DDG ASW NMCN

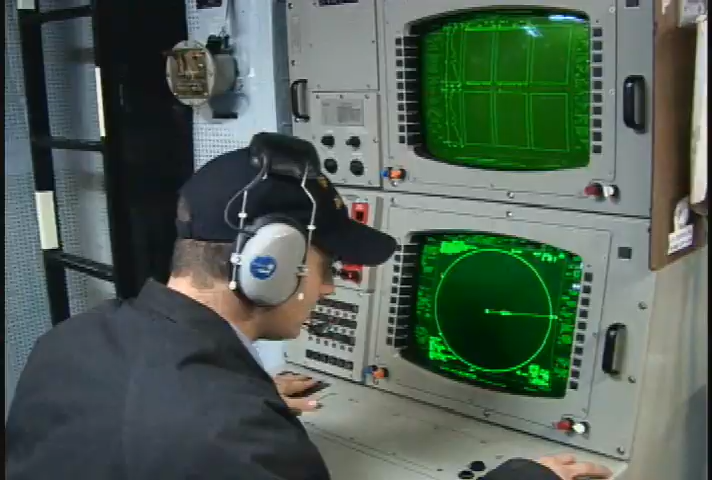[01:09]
which is towed about a mile behind the ship to reduce noise interference.